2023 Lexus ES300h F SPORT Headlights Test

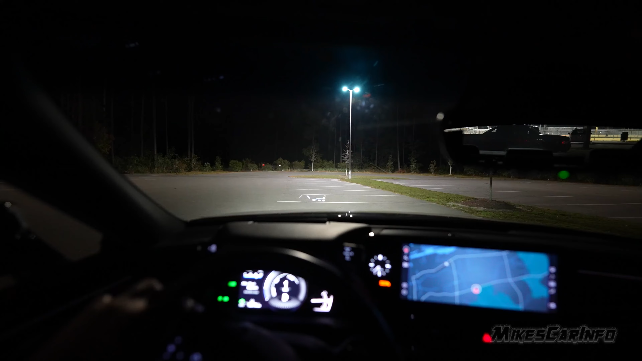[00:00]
So the cornering light helps out a lot. So as I turn the steering wheel, I hope you can see it right over here. It illuminates right where I'm turning into. So whether it be turning left or right, that cornering light helps out.
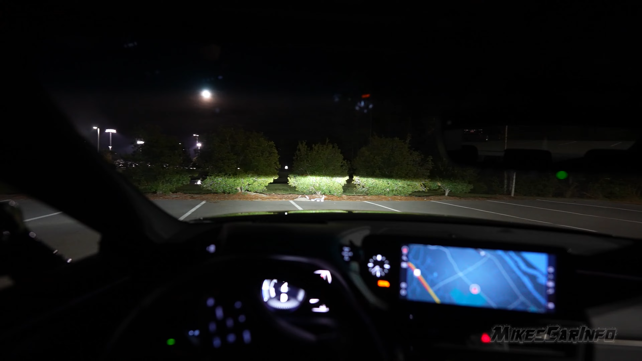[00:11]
Now, I prefer cornering lights over, say, active bending left and right headlights that move around. I like auto leveling's fine. It's just the movement left and right is a little distracting sometimes. And also, it's not as helpful.
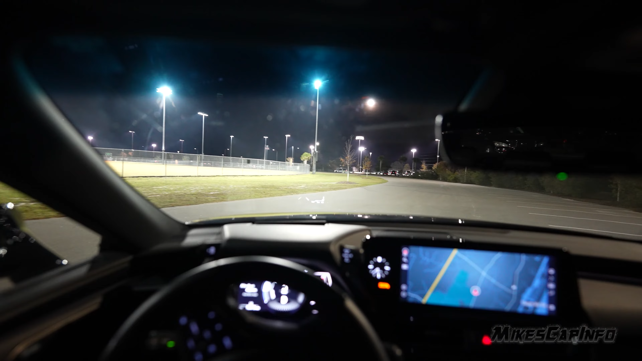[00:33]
Say, cornering light actually aims in that really sharp angle so you can actually see better. So you'll notice there's a cutoff on the low beams. So it's all bright over here now, but as we get out on the road, you'll see a clear cutoff. And then there's a dip
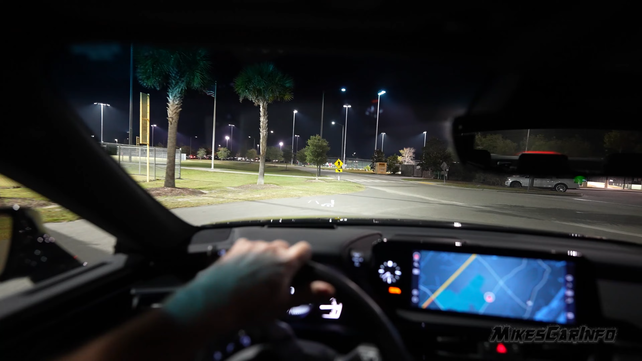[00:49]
right in this one spot where the oncoming lane is that is intending to, you know, just not be as bright on oncoming traffic eyes. So yeah, as you see these cars go by, notice the cutoff is right below their windows. I don't know if you can tell that. And so that way you're not, you have good visibility on the road, but as far as like, you know, aiming up in their face or whatever, it's not gonna do that.
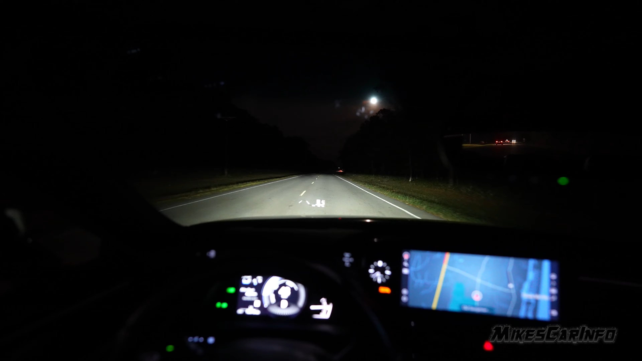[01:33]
So as I accelerate, I don't know if you can notice that dip in that line, and then it comes back up. So I floor it, they lower, and then I let go, comes back up. So that's not really leveling, it's just adjusting for the, you know, the position of the vehicle. Because as you see, we're going up and down, bumps and stuff, and that's not keeping that line level.
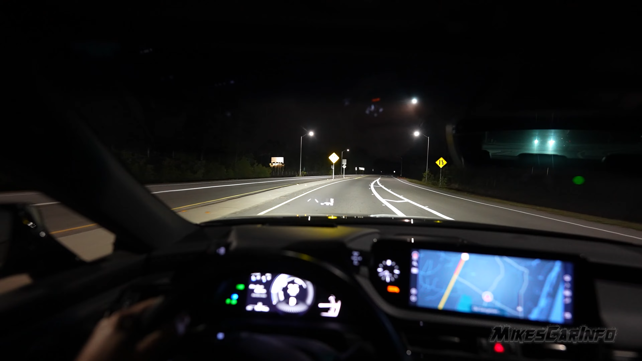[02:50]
All right, so this area is a little bit darker, if there's not any cars anyway. And hopefully we'll be able to see. Yeah, okay, so we can see really good. You know, once again, Lexus does a good job. Most Lexus vehicles seem to do a really good job. So with the height, this vehicle isn't high off the ground. So it's doing a good job of not being patchy on the road, and it has a good distance.
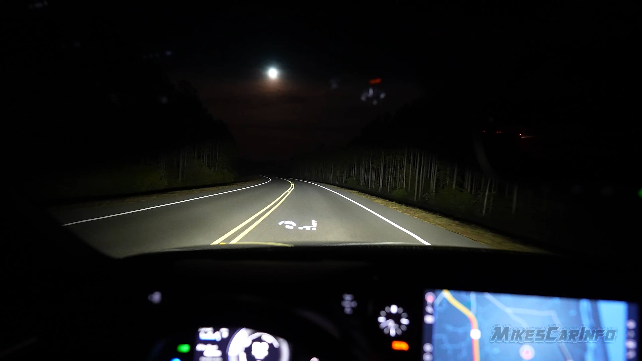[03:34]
The high beams are just fantastic. Really liking that. The low beams, they're good. That notch that's supposed to be that dark area on oncoming traffic, it's just a little bit too low, especially considering it has the auto leveling system. So it leaves this dark spot sometimes in the middle of the road, but it's not really a big deal. I just want to point that out, and you might be able to see it.